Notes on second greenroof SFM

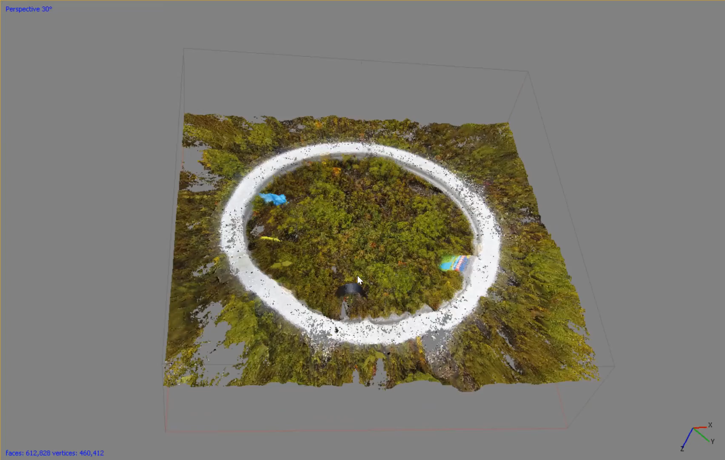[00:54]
the model, and you can see that there's definitely a three-dimensional component to this. There's the vegetation. Now without the bottom rung, we can't see behind the tape or behind certain objects because it only came down from the top.
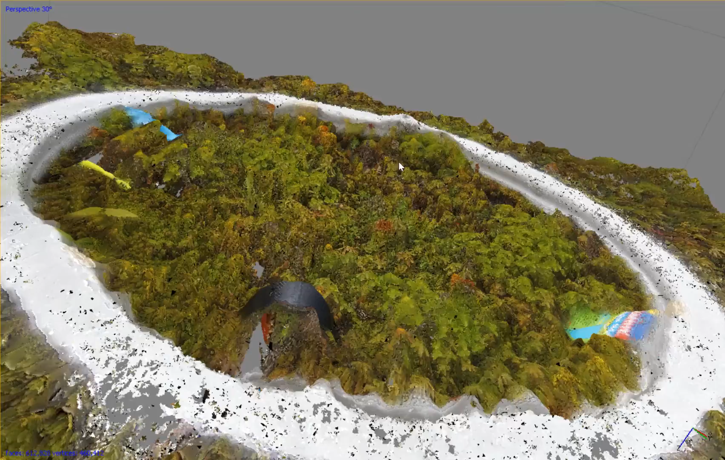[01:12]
We did look inside it though, for example. So if we went like around here, you can see that we zoomed inside.
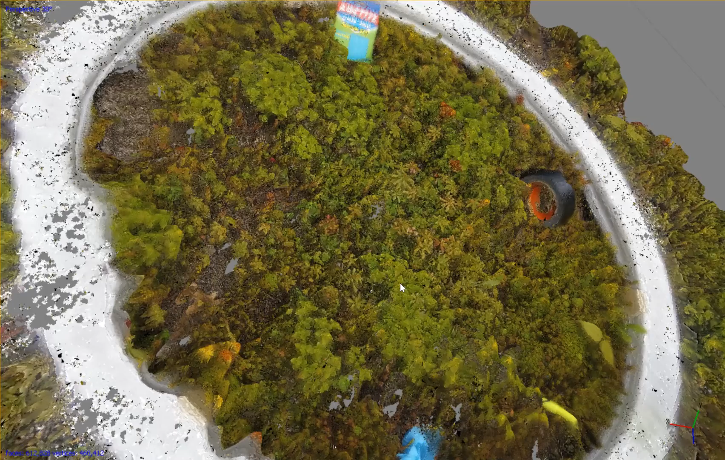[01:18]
There's the label, and I'm not sure what it says, but it's not too bad.
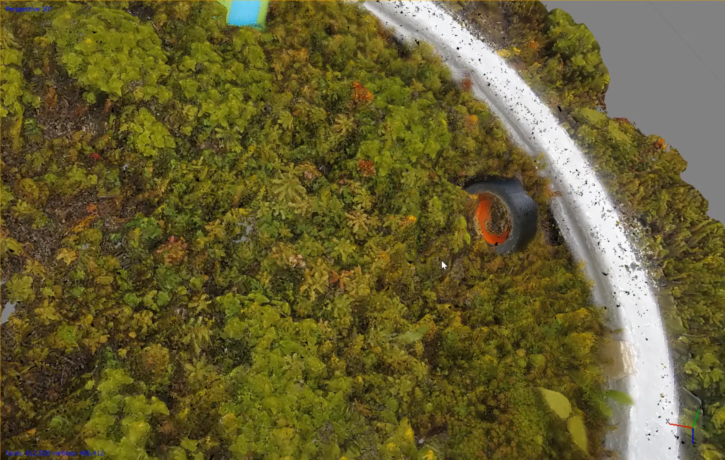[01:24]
Now this is medium resolution because again, I didn't really want the computer to be running for many, many hours.
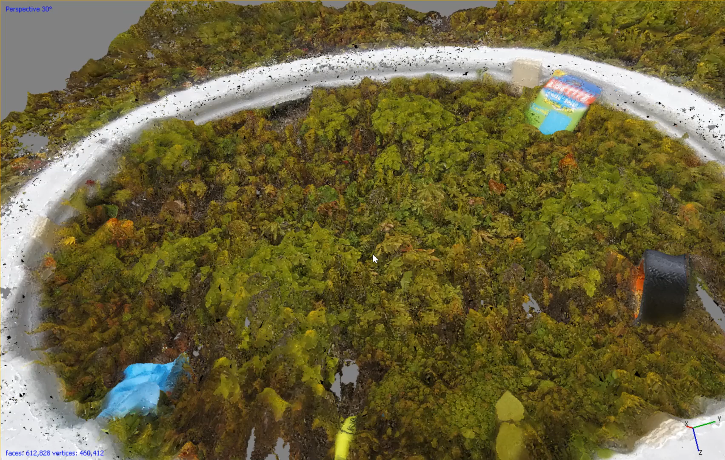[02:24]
and because the bar is static, but everything else is moving, the software gets confused by it. It didn't do too bad, you can see here right here that it understood that this basal part here did not move. When you get the fuzziness and sometimes a sort of white sheen, like these white specks out here, I think that's caused by the fact that the bar is static while everything else is moving, and that doesn't make sense to the camera. It assumes that if you moved, everything else should have moved as well, but that's not the case here.
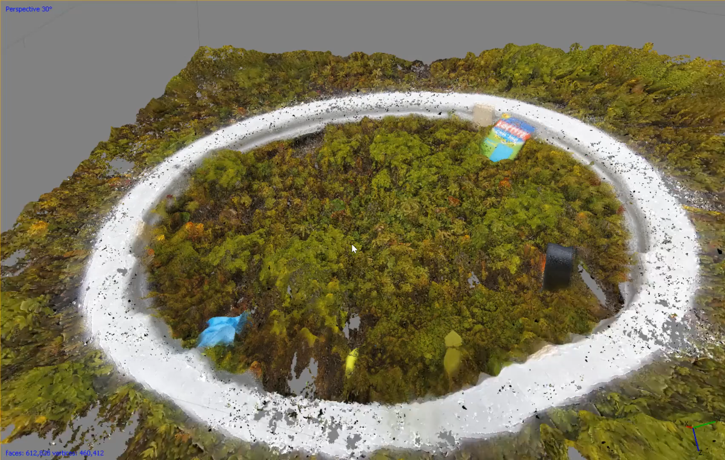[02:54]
Now, there's a feature which can allow you to mask the
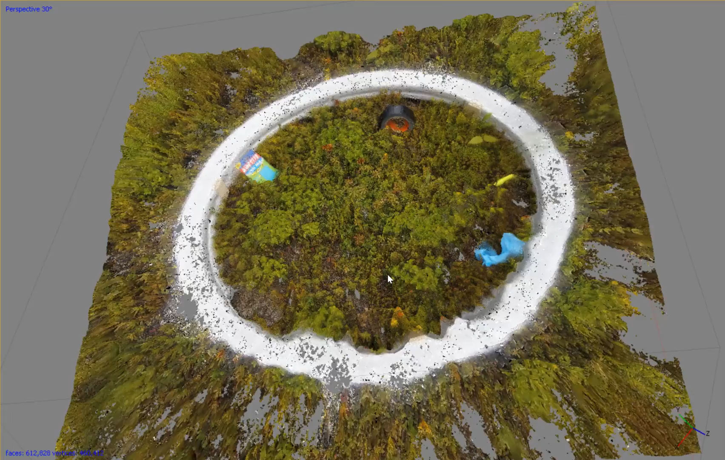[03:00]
object that is static and then remove that from each of the photos.
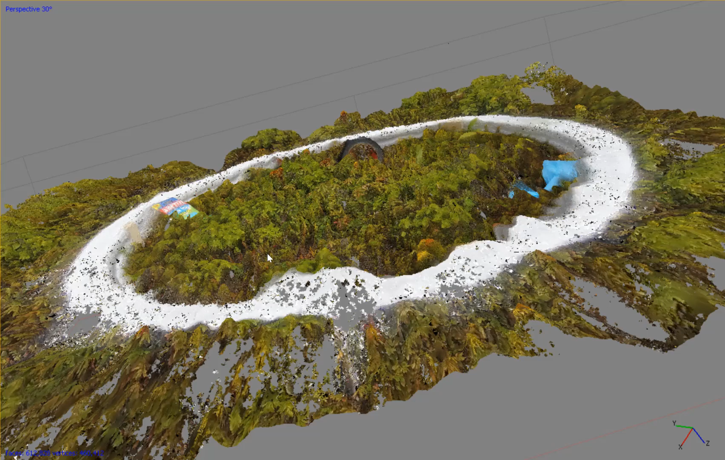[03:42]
it does a pretty good job. And this is missing one of the rings.
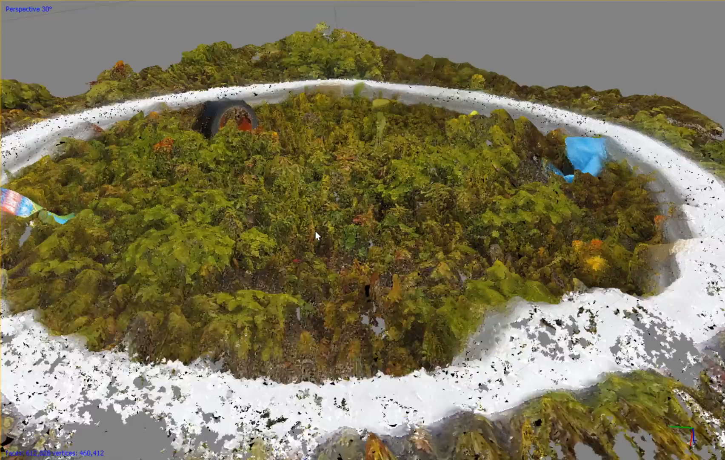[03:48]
So I'll try again with the other rings. There's that pen again. And see if we can get a more complete picture.
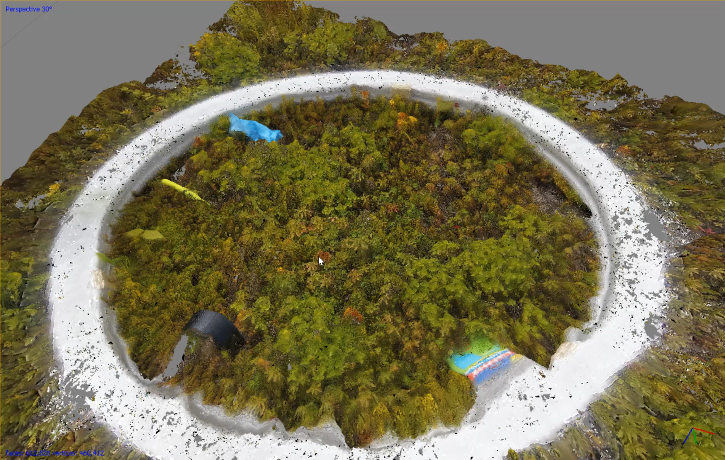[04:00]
But this is looking pretty good to me, and I think once I learn how to do masking, I can remove this sort of a halo effect that's being caused by the static white frame and the